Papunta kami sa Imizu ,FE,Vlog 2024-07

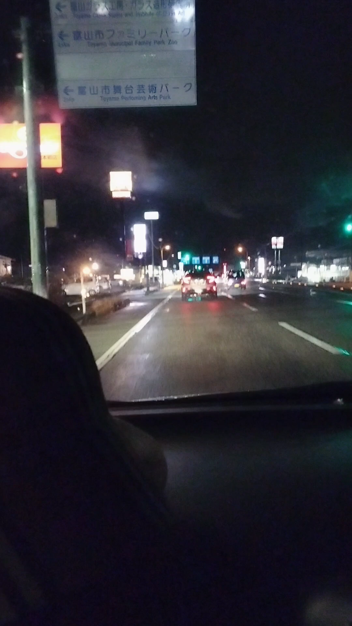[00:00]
video hello guys good evening medyo may pupuntahan po kami ngayong gabi mag di deliver po ako mayroon lang po ako di deliver
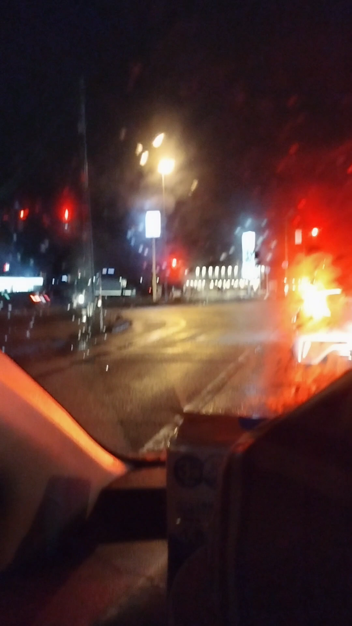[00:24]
may ulan po kaya po kami nalindul kasi hindi po nag isno
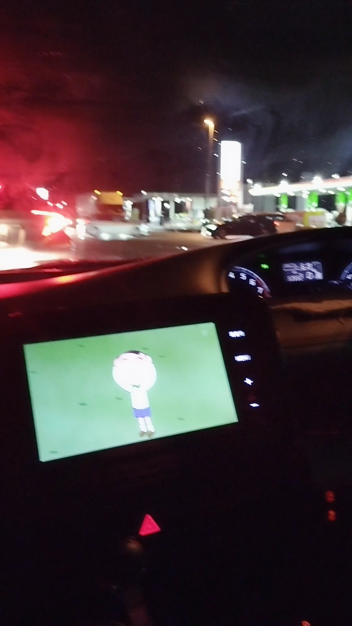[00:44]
lamig po malamig talaga kasi po na lagi isno siya pero may kung baga yung hindi po siya purong
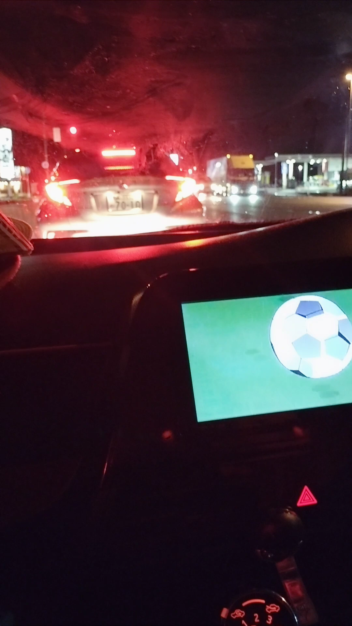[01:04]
ano isno yung kanya eh may ulan pero may isno
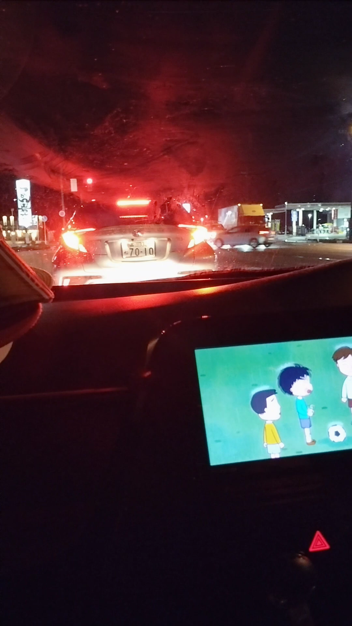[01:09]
po pero may ulan kaya yung isno hindi siya ano